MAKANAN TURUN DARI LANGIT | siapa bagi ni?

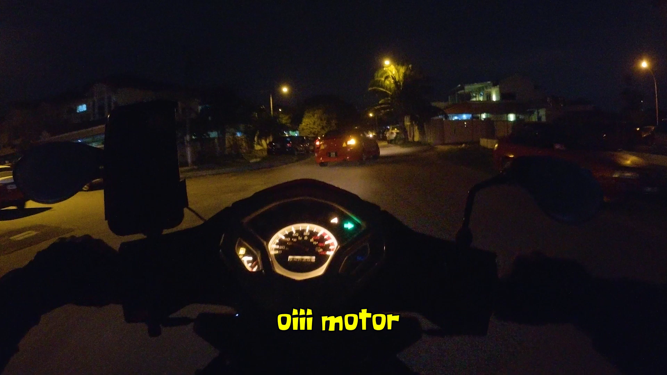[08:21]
Woi motor Kereta Ada motor tu pun Kau pergi ke kanan juga